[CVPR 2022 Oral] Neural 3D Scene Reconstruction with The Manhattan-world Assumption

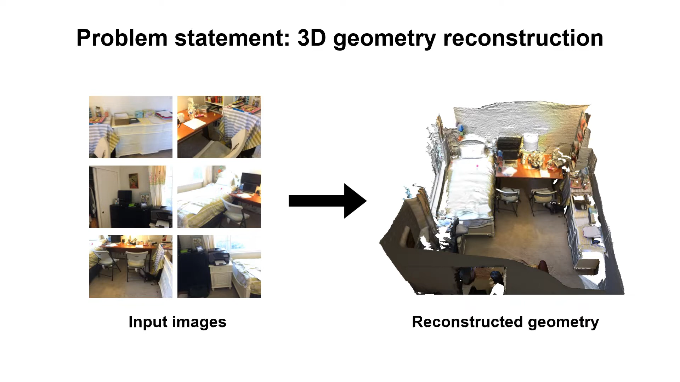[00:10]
Given posed multi-view images, we aim to reconstruct the geometry of the scenes to enable applications such as augmented reality and roptics. Traditional methods mostly adopt multi-view stereo pipeline. Given a set of images, they first estimate per view depth map based on multi-view image matching, and then perform depth fusion in 3D space. While these methods have shown great results under ideal scenarios,
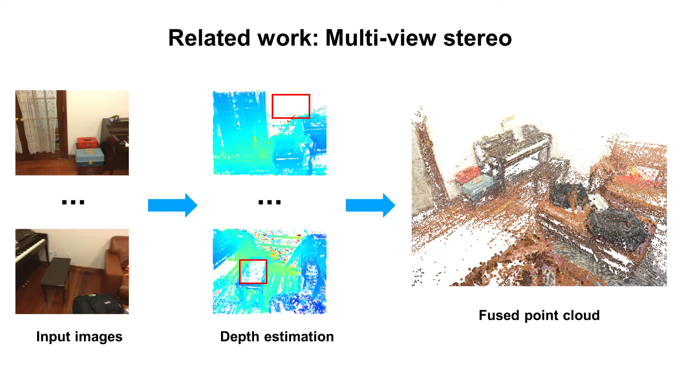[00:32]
they have difficulty in reconstructing low-textured, specular and reflective regions. Because these regions make dense matching intractable and thus lead to incomplete reconstructions.
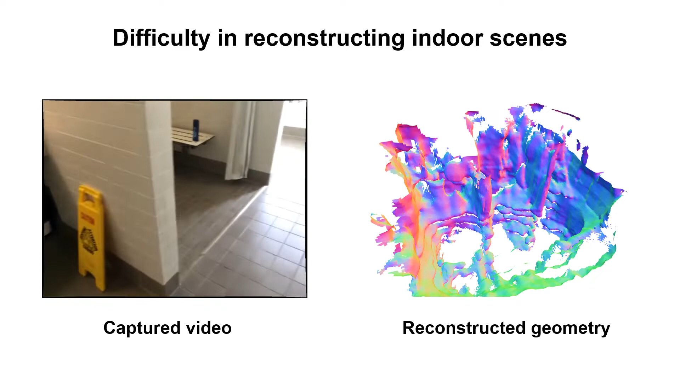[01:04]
The main reason is that indoor scenes contain many texture-less regions. Moreover,
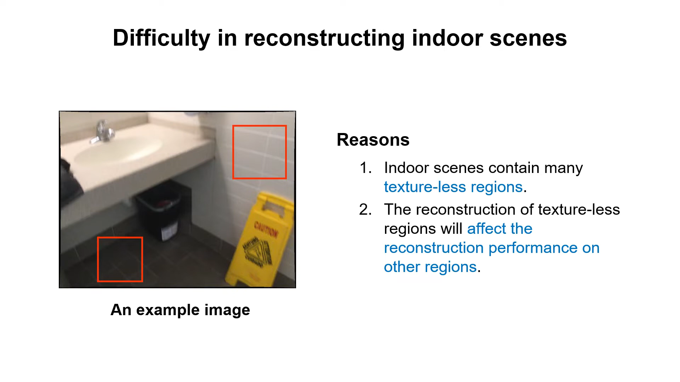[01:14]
the reconstruction of texture-less regions will also affect the reconstruction performance on other regions.
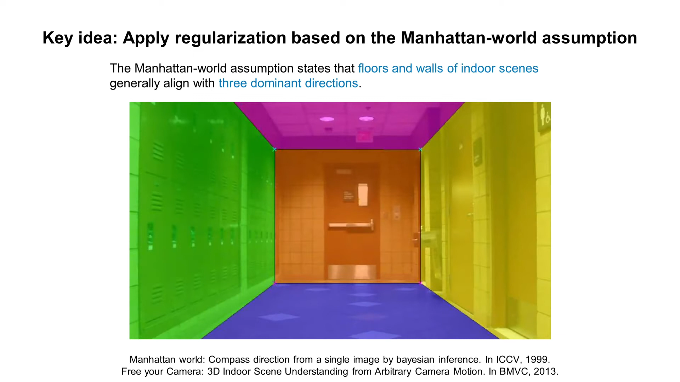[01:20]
Our key idea is to apply regularization based on the Manhattan World Assumption, which states that floors and walls of indoor scenes generally align with three dominant directions. Previous multi-view stereo methods have attempted to integrate planar constraints and depth optimization.
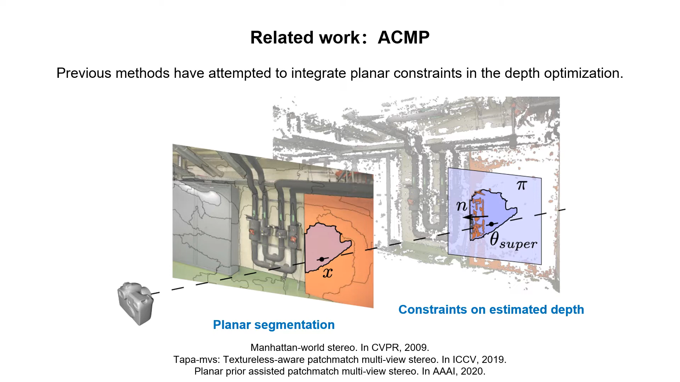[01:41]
They first find planar regions in the scene. Then, they construct an objective function that requires estimated depth should conform some geometric constraints in these regions. However, these multi-view stereo methods focus on optimizing per-view depth maps instead of the full-scene models in 3D space.
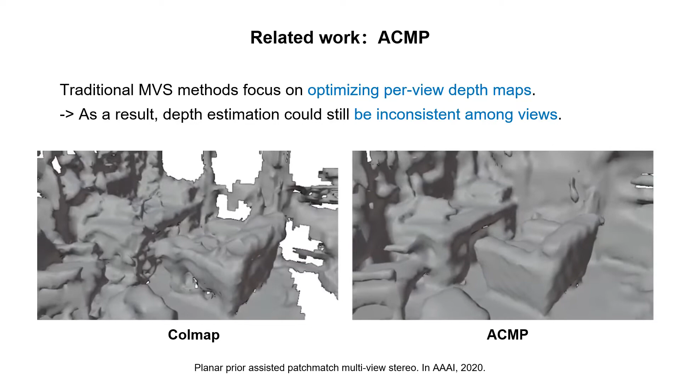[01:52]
As a result, depth estimation could still be inconsistent among views, yielding suboptimal reconstruction quality. In contrast to traditional multi-view stereo methods,
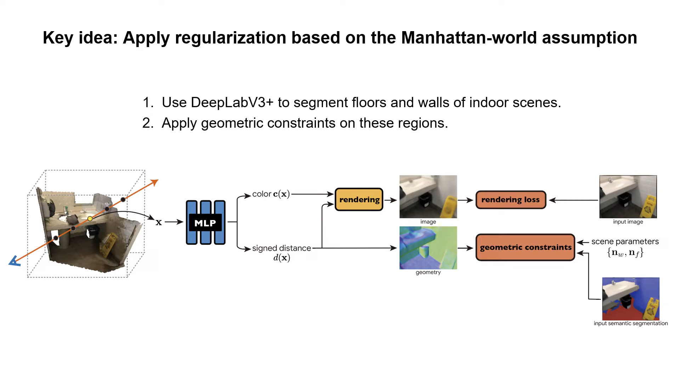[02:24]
We use an off-the-shelf 2D semantic segmentation network to segment floors and walls of indoor scenes, and then apply geometric constraints to these regions. Specifically, we enforce normal directions of floor regions to be straight up. Then we introduce a learnable normal and enforce normal directions
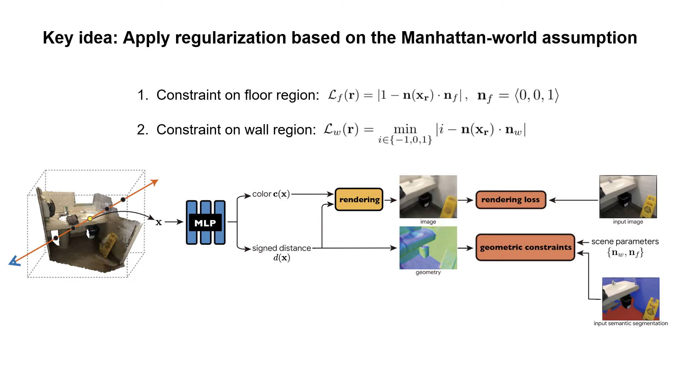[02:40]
of wall regions to be either parallel or orthogonal with the learnable normal. Applying geometric constraints can improve the reconstruction quality in most cases.
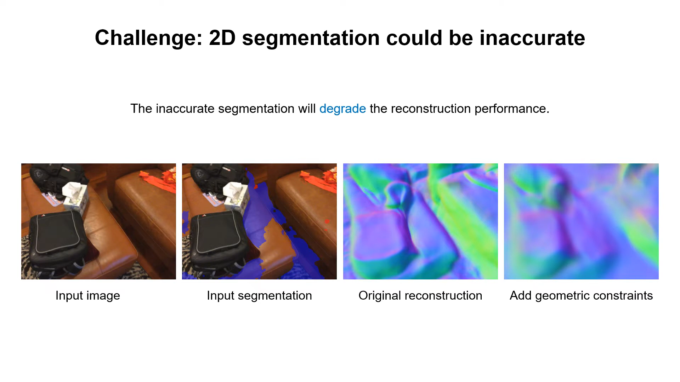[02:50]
However, 2D semantic segmentation results predicted by the network could be wrong in some regions, which leads to inaccurate reconstruction. To solve this problem, we augment the neural scene representation by additionally predicting semantic logits for each point in 3D space, which is used to render 2D segmentation under a particular camera view.
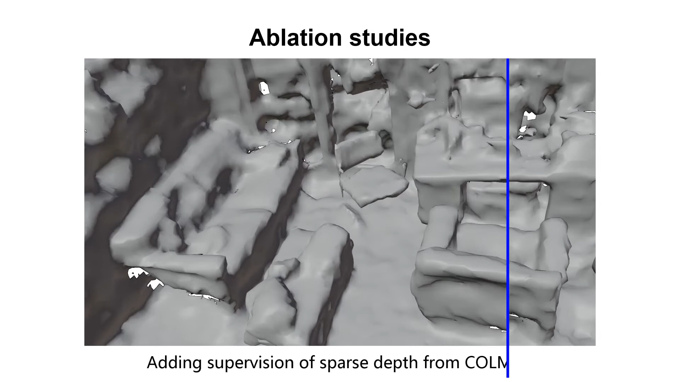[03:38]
The reconstruction results of VOL-SDF are inaccurate and incomplete, especially in planar regions.
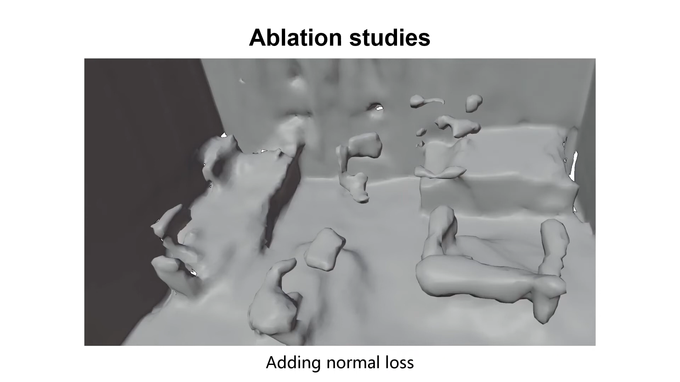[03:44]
By adding the supervision of coal-map point clouds,
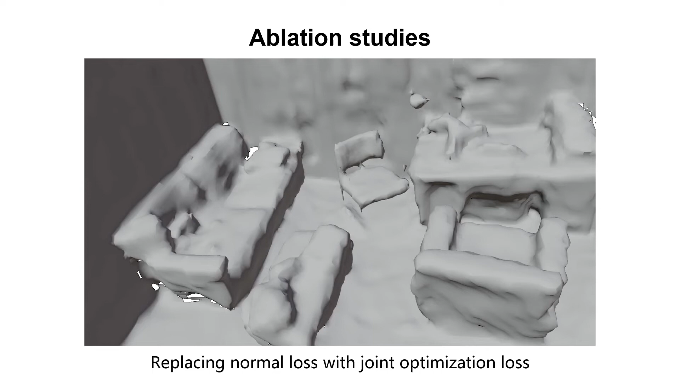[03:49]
the network can converge better, but the reconstruction results are still of low quality.
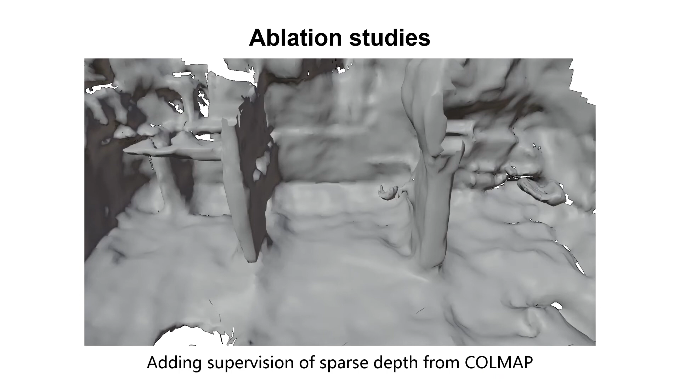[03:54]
By adding normal loss, reconstruction in planar regions can be improved, but some details in non-planar regions could be missed.
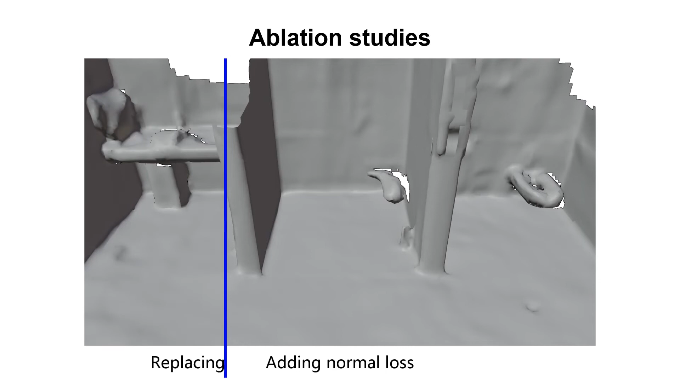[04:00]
By replacing normal loss with joined optimization loss, our method can achieve the most coherent reconstruction results.